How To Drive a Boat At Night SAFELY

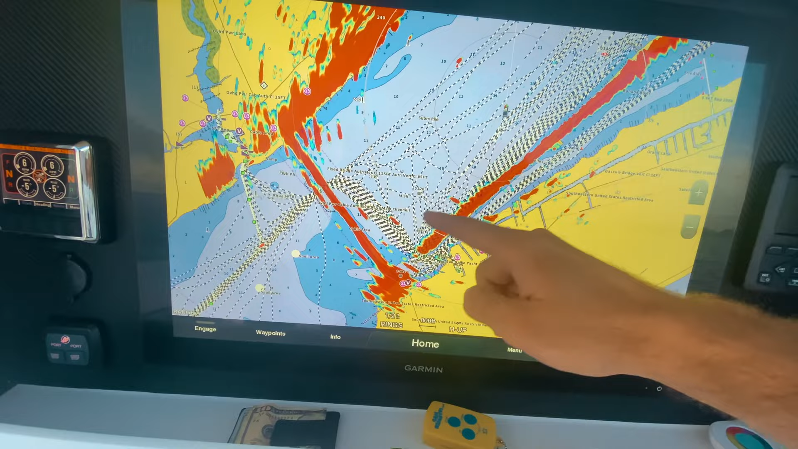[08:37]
here your bridges your openings the current technology really makes it easy for you and
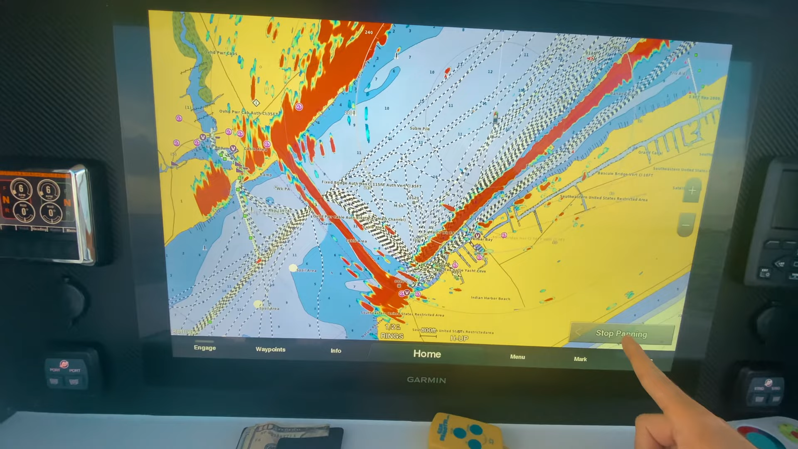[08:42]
what you will notice here is the radar is not picking up this land it's because the radar uses a direct line so we're right here this land
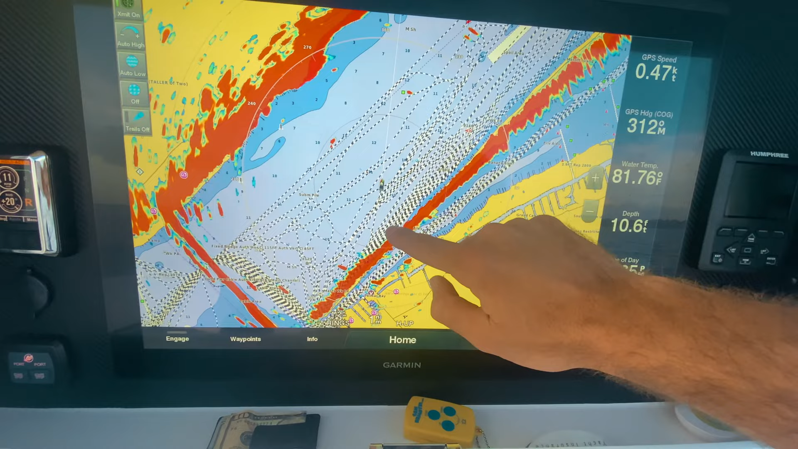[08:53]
is in between us and this land so this land is blocking like 99% of our
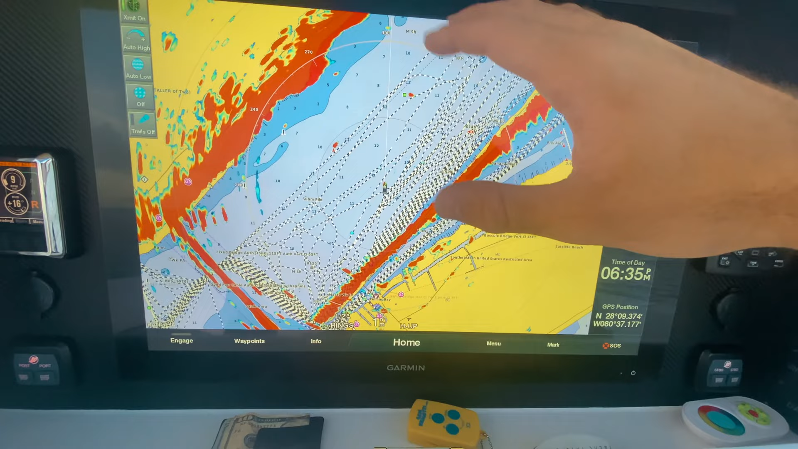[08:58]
radar waves that are going out so they hit here and they bounce back so they don't get a chance
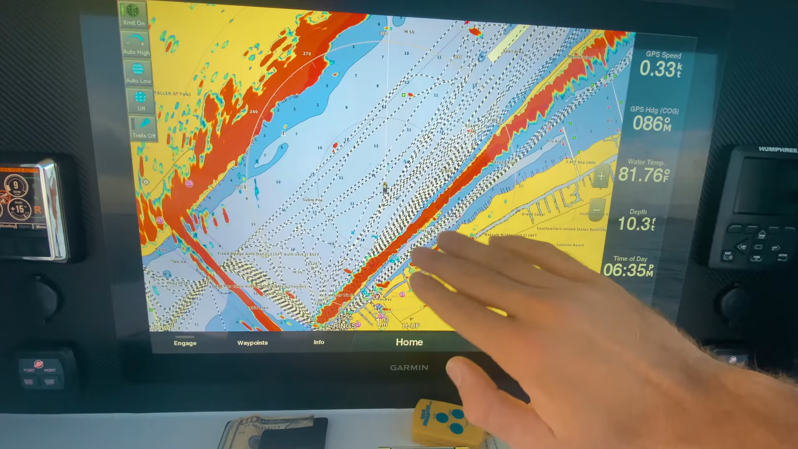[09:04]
to come and notice this land and bounce back off to the boat so that's one thing to know you know like say I you know was gonna come around here I was coming
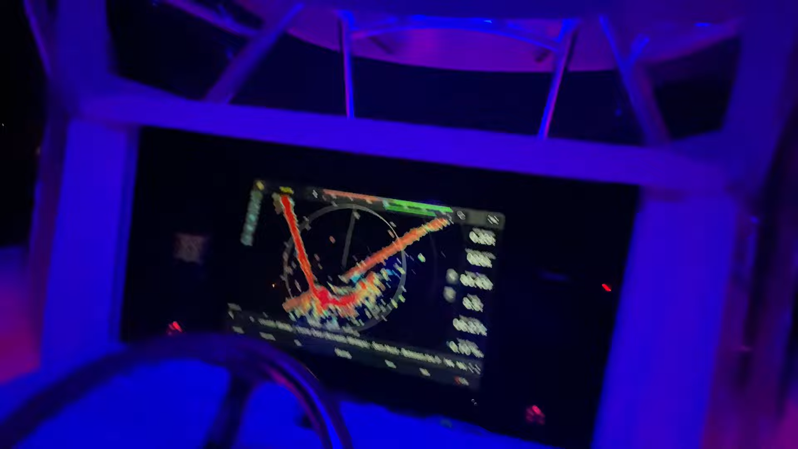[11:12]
my Garmin's they're both on night mode
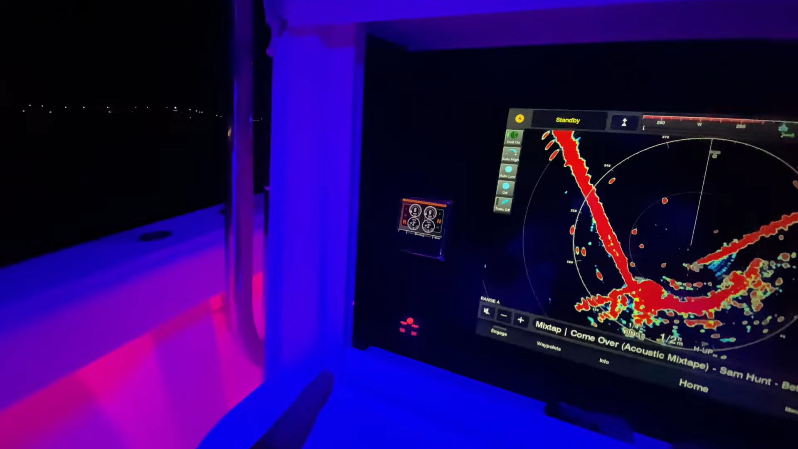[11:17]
this little my steering sensor thing and that is dark as it goes I have this is completely off the trim tabs
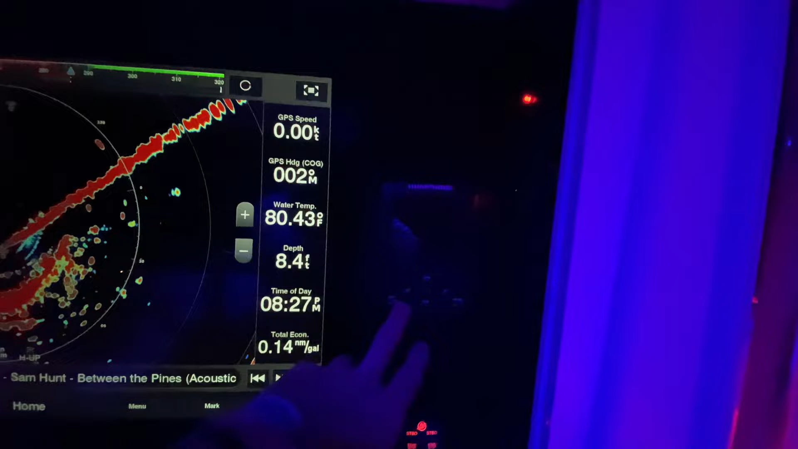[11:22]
because I'm not using them if I was though I would go ahead and turn them as dark as possible get rid
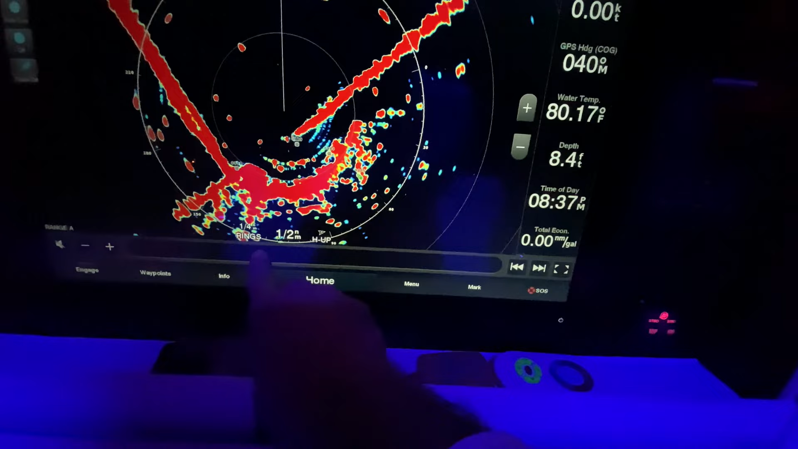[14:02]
my radar now and I have us here I just saw earlier in the day we were further this way running right here by dragon point and I have my rings right now I'm at a half mile total range so my rings right now are at a quarter mile because there's only one ring in between the two and so you can see I'm picking up a bunch of stuff here I
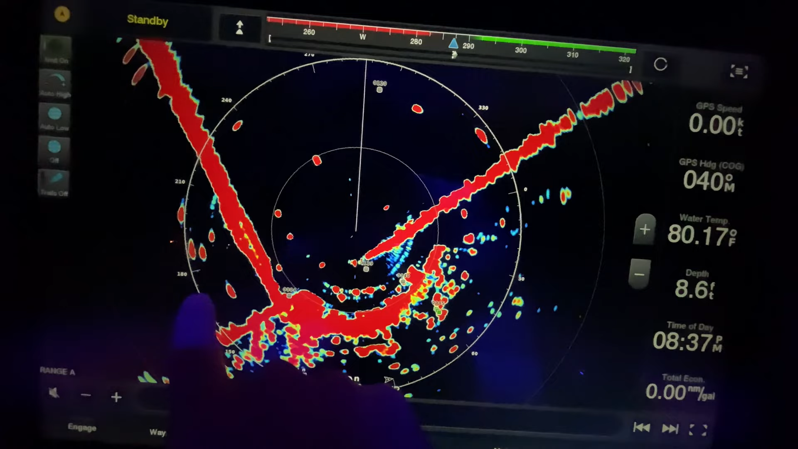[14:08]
have these which I know for just from local knowledge these are channel markers this is a channel
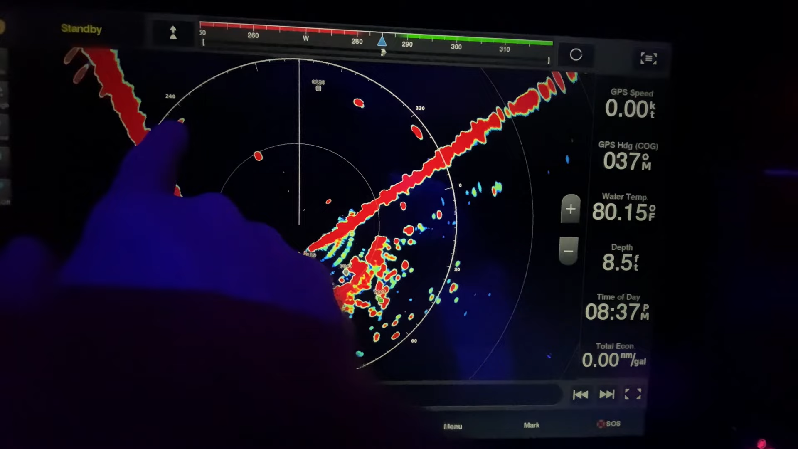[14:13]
marker this is an old deer like sailboat that has been here for freaking ages man and this is a
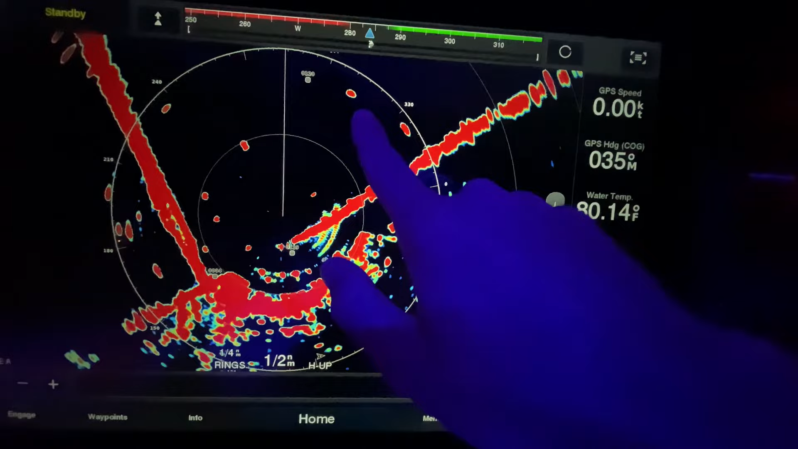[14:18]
big sporty that just passed me that is headed out that way up north so I see that in this here too this is a can that we have in the water has upside down this area here used to be designated as a ski lane in the river and so they had these cans to market I
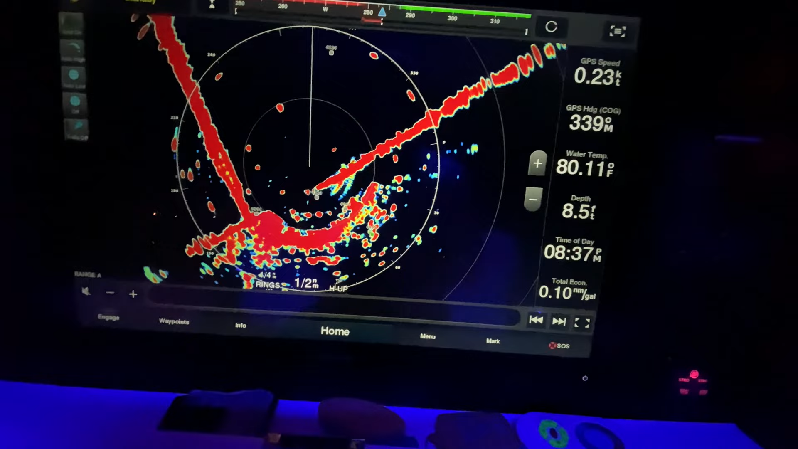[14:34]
have no clue if it still doesn't enter that because the storm washed away both of them most of them and then
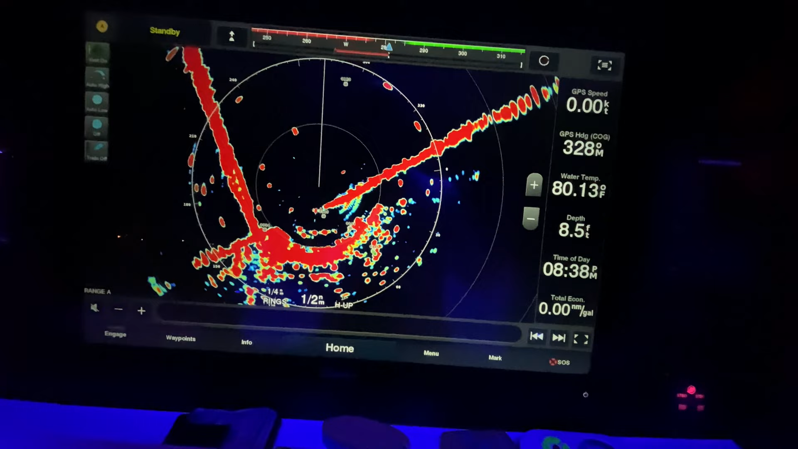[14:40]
put it back and see here we have another boat anchored it's quite large and you can see this shape of the boats whereas these are circles and even if I zoom in here this is dragon point there are two
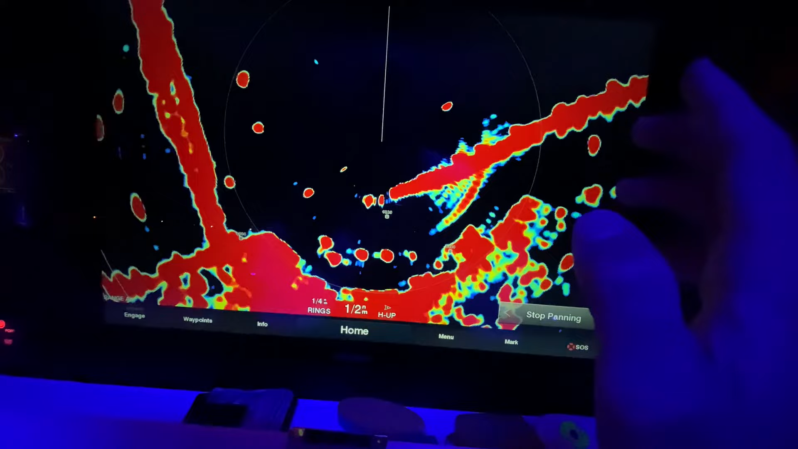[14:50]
signs you can see the no wake sign right here along with the channel marker right here
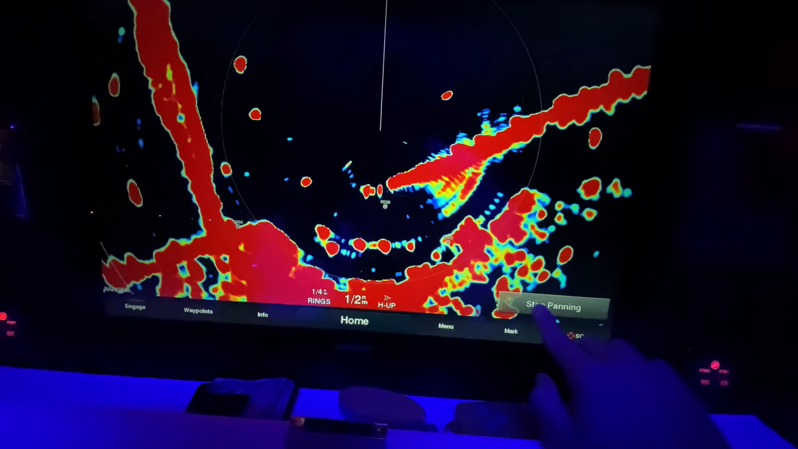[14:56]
so you can see these radars are pretty damn accurate and they can really pick up your general surroundings
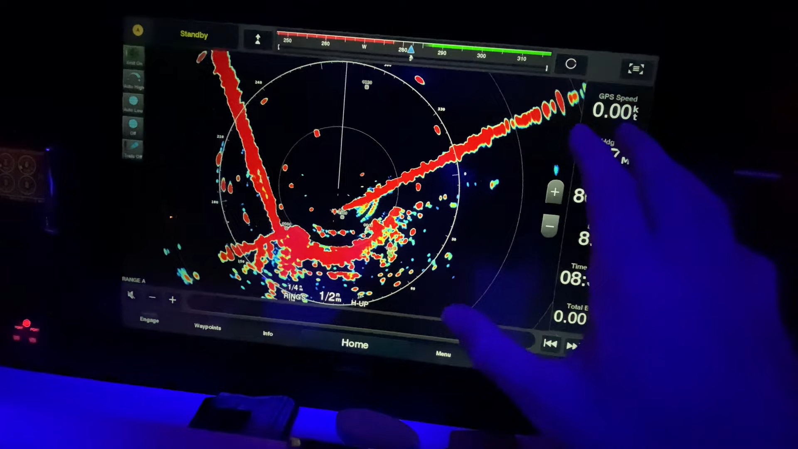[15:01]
of what's around um it's something to note as well let me go to the actual
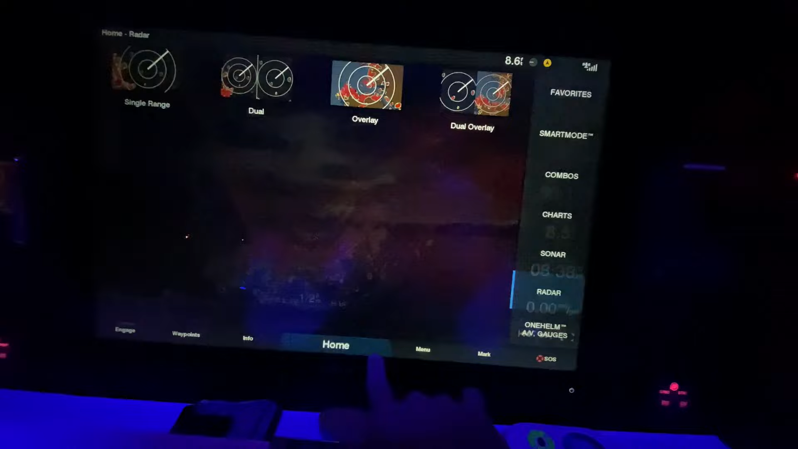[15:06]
radar overlay chart overlay I mean radar overlay so
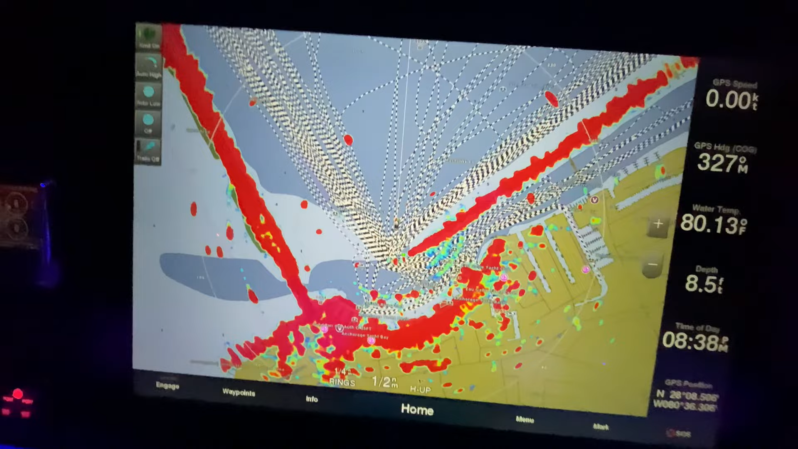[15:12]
you can see a way to tell kind of what's a boat and what's something floating that's not marked as you can see here